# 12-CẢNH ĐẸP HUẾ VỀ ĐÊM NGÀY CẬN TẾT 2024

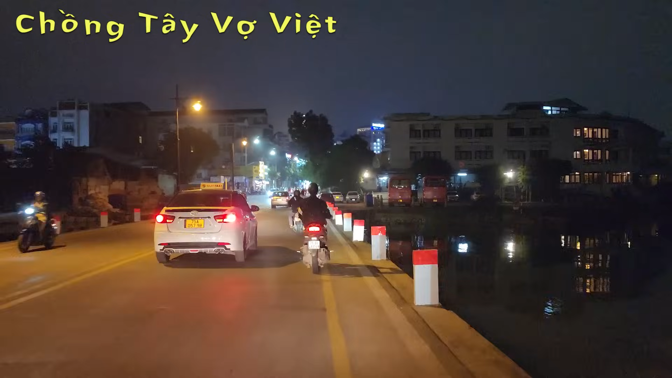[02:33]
Đối với một số người thì Huế rất là nhàm chán, nhưng mà đối với mình thì Huế nó có những cái nét gì mà mình rất là thích. Từ đập đá này thì chúng ta bắt đầu đi qua đường Lê Lợi nha mọi người. Đường Lê Lợi này nó thay đổi quá trời là thay đổi. Có những cái thứ mà thật sự mình không biết là nó xây dựng khi nào luôn à, mà đèn đóm quá trời, chắc có lẽ là do gần Tết rồi cho nên người ta thắp đèn rất là nhiều. Thì mình kỳ thị giao thông này mình nghĩ là nó hơi đông đúc hơn là bình thường, tại vì do là sắp tới Tết.